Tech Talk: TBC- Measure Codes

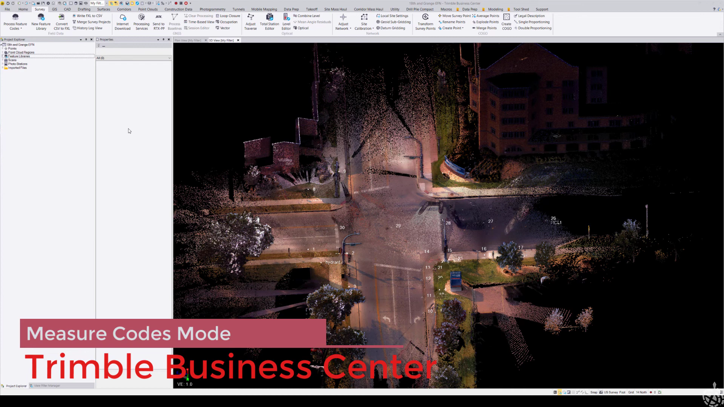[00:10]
a demonstration of the new measure codes mode within Trimble Business Center version 5.40. So you're going to notice in the CAD ribbon the
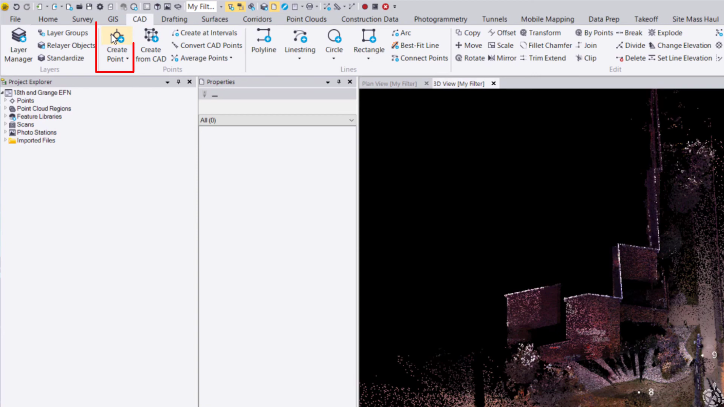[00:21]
traditional create point tool that command opens up we now have measure codes mode and that's designed to look exactly like it is in
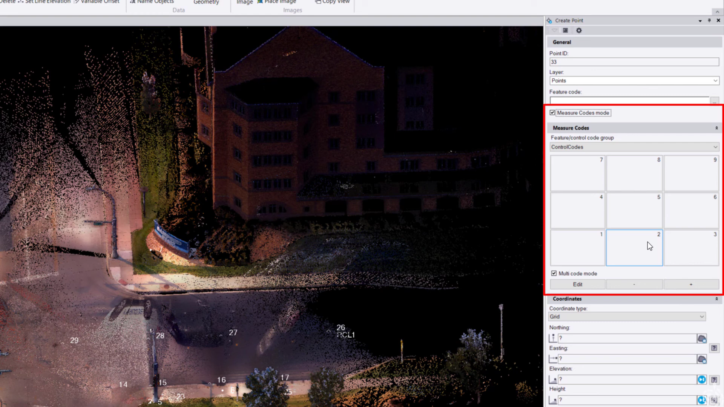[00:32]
Trimble access we have various feature code groups here to choose from depending on how your feature code library is built and designed and
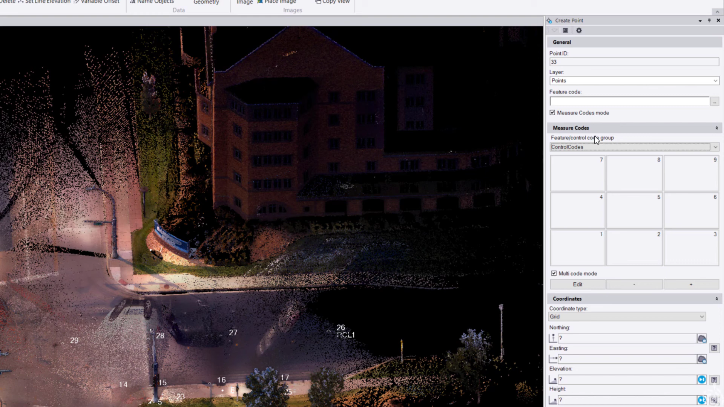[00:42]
then a few other features here that I'll get into so if you are someone who does not have a feature code library yet you can go under
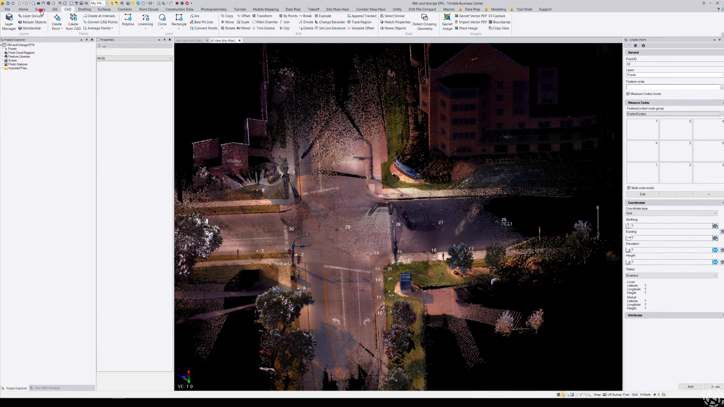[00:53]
the survey tab and click the new feature library button that will allow you to start designing a new feature library here within Trimble Business Center you could also open up feature definition manager if you'd like to design it within the traditional feature definition manager program itself okay so once you import a feature code library fxl file you'll find that here in future in project explorer under feature libraries you
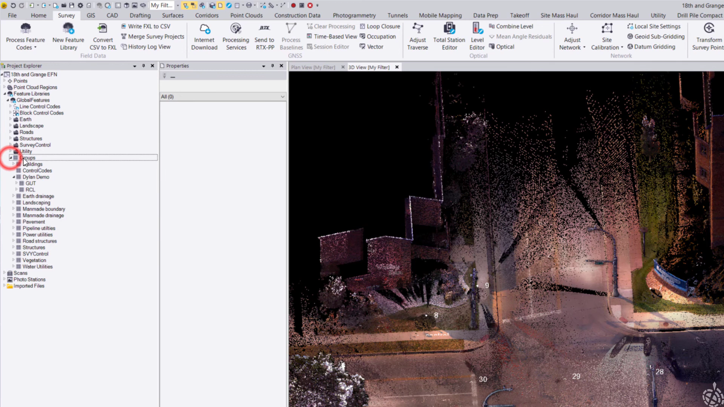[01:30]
can see here I have this global features feature code library and I have various groups built within here so this group's node is specifically what what is populated here
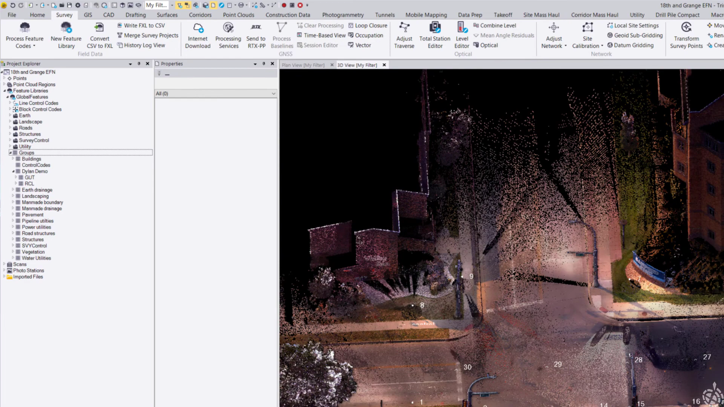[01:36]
on the right for our code groups so you can see I added in a new feature code group and have started adding feature codes here if I want to edit this feature code group I would just come down here to the edit button and you can see here I have
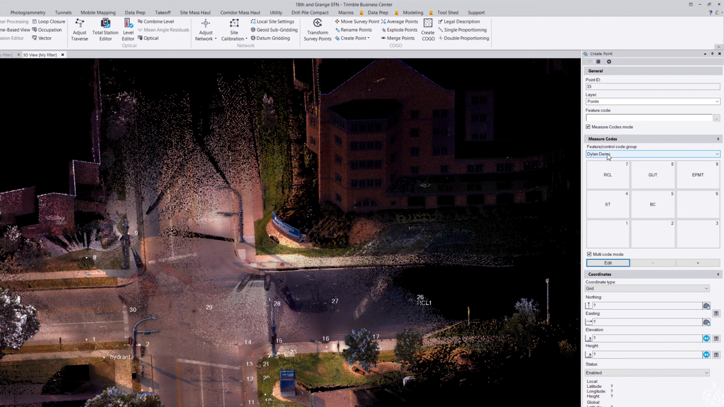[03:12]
it's time to start measuring some points using my measure codes mode so where I'm going to begin here is just an edge of pavement
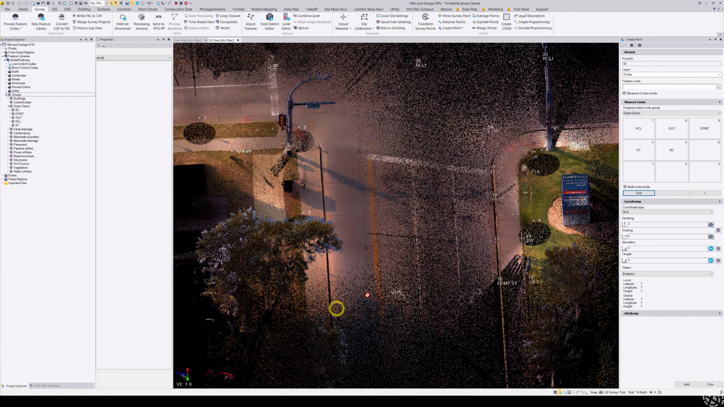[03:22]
on this road this is some scan data from an x7 scanner so this is a very useful way for doing this more virtual type surveying here in the office from scan data so you're going to click in the feature code box choose your codes so edge of pavement and start I was able to enter in multiple codes because I have this multi code mode turned on
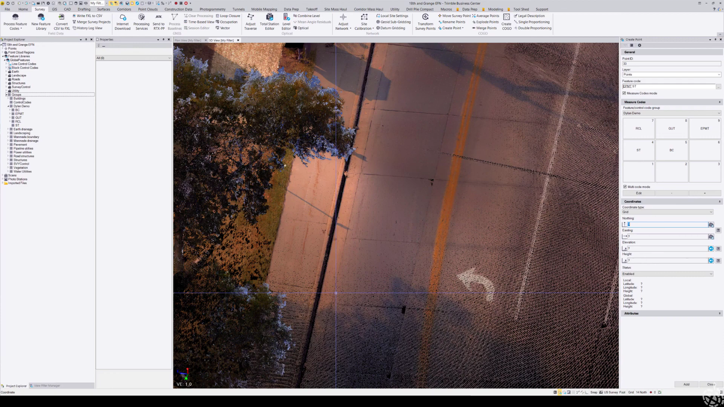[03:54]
and now I just very simply click somewhere in the point cloud hit enter on my keyboard and now I have a point created for my edge of pavement start come up here to the feature code remove the start indicator there and continue drawing in my edge of pavement
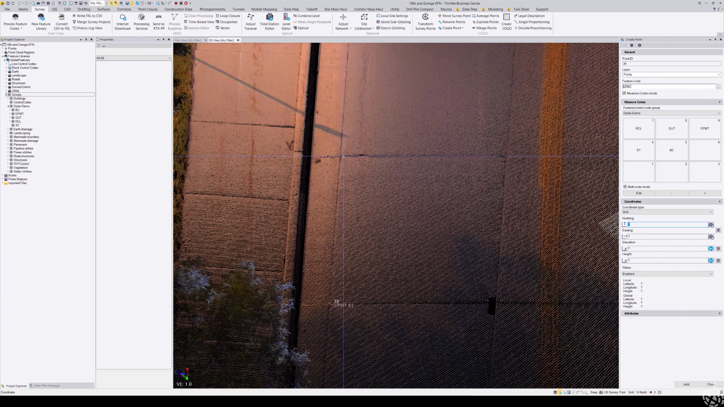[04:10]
okay so measure codes is very useful for not only measuring no individual points but also when you're in an instance shooting topo or or as built or something where you are constantly changing your code so so we're going to demonstrate switching
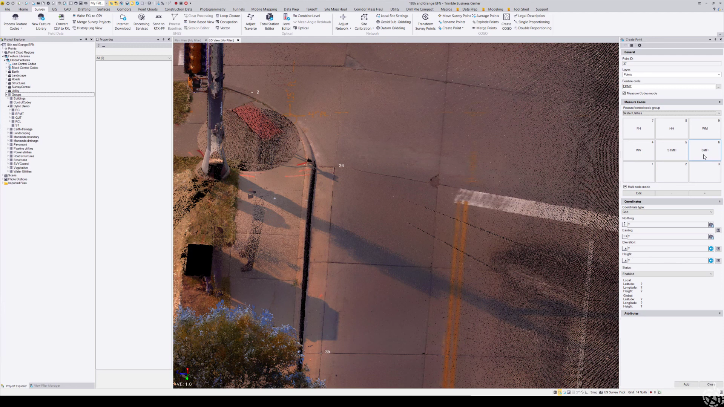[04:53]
over to a utility let's go ahead and actually this is under my water utilities I have a sanitary manhole that I want to shoot so I'm going to edit my edge of pavement and instead choose the sanitary manhole point and I have a sanitary manhole here
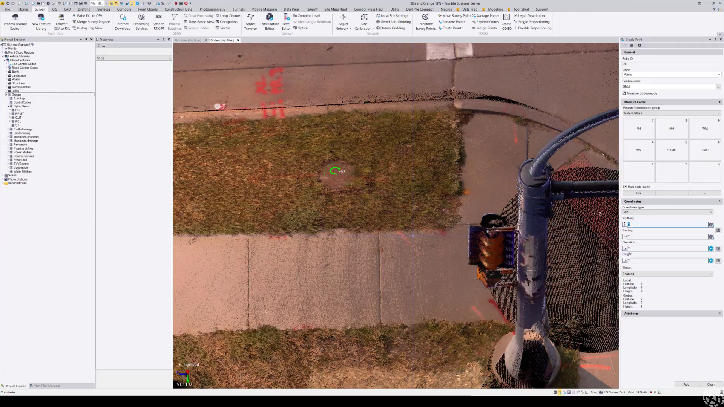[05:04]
you can see I have a symbol created for my sanitary manhole so that automatically populates in there really quickly and and so now I can switch back to my backup curve which is under my Dylan demo code group so I'm going to choose backup curve I can also edit the string number by clicking on the plus or minus button
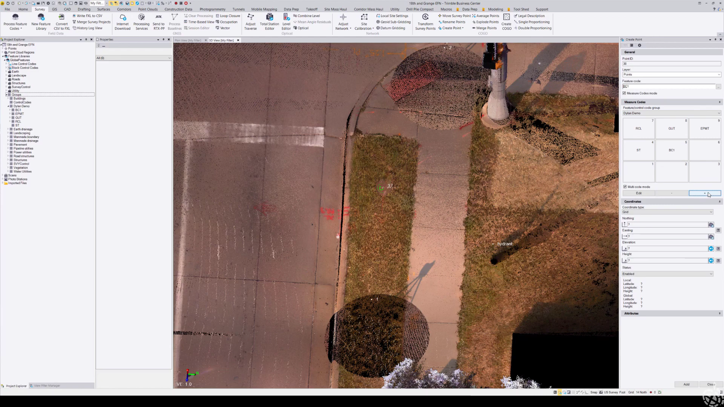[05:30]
and this is going to be the start of my backup curve going to start this
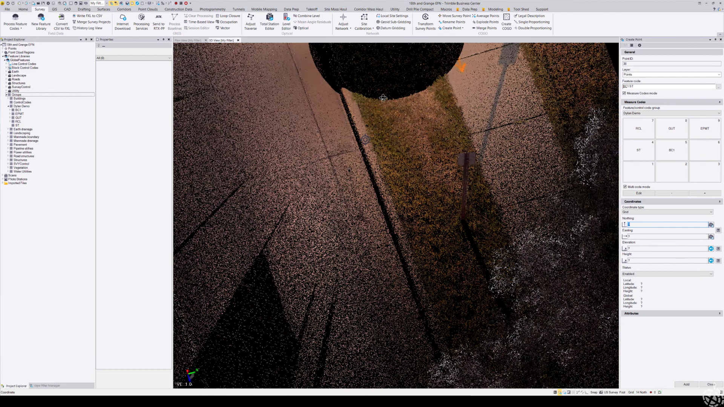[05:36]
just say right there and
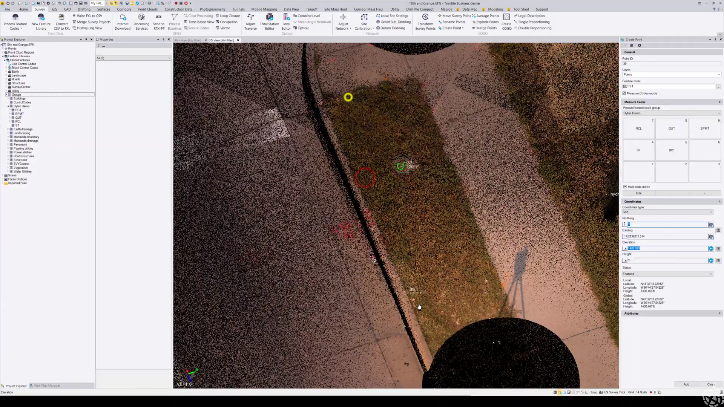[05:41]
I actually made a mistake there I'll come back and fix that in a second I should have deleted that start indicator
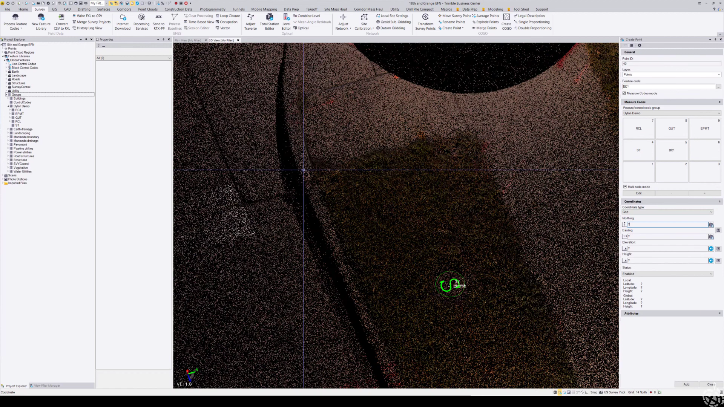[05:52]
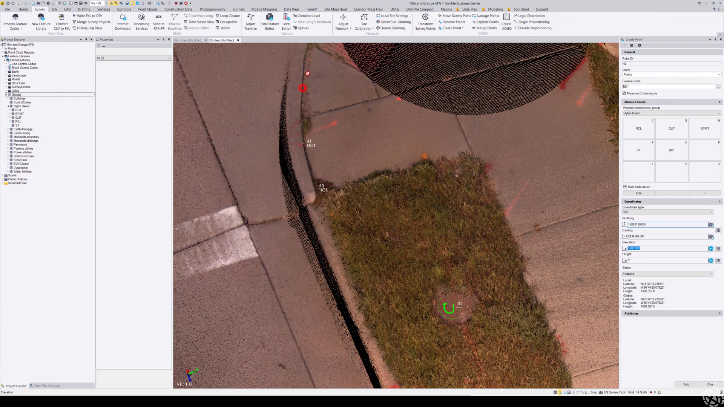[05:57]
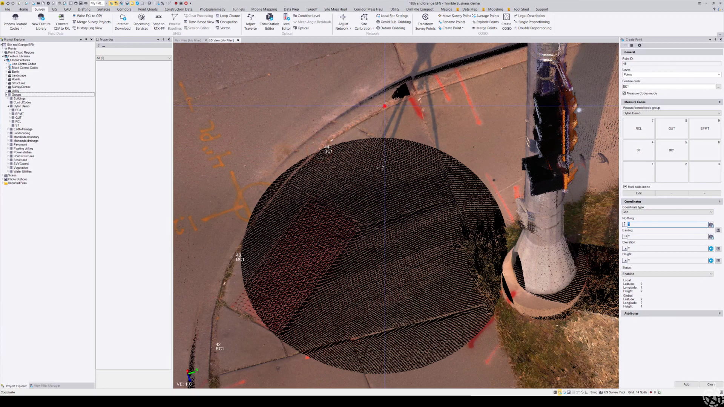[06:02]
okay so that's enough points to draw there on the back again
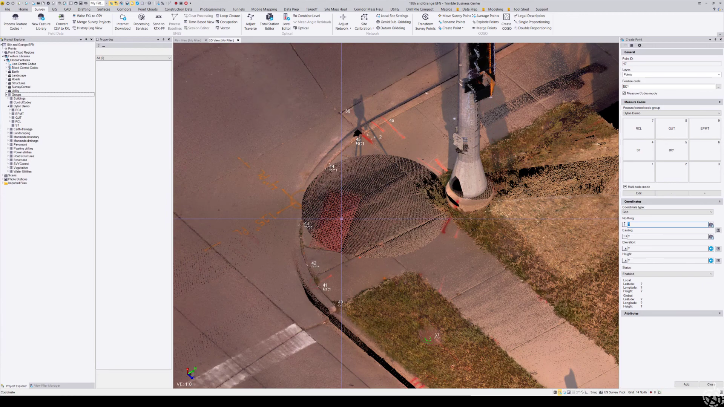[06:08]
I just did that really quickly to get the point across so
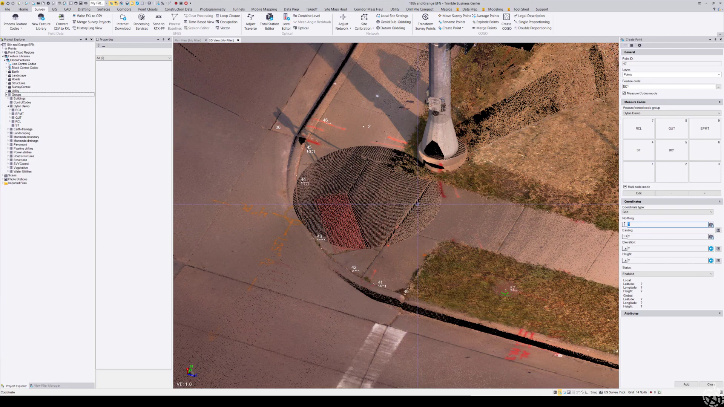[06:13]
if I need to come back and edit that code I would just simply
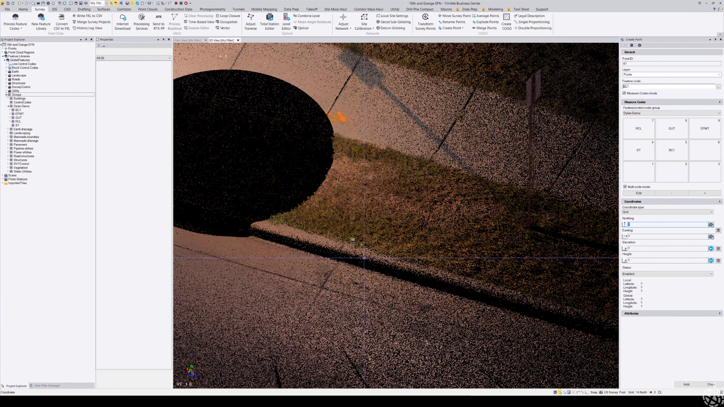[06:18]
come up here to come up here to my points now there's
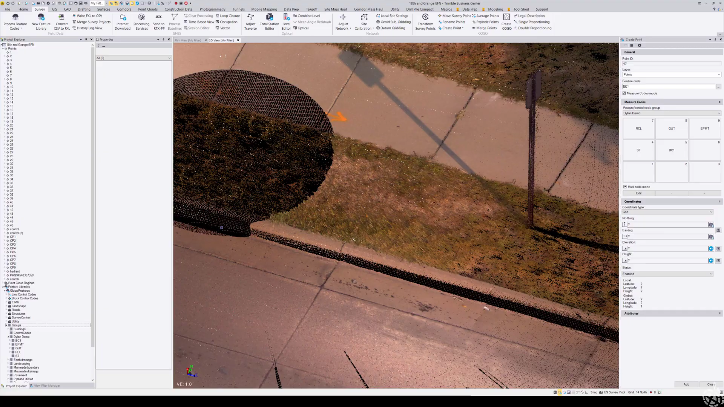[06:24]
several ways to do this actually come up here to my points find the point number looks like number 39 come in here and edit this to back a curve one without the start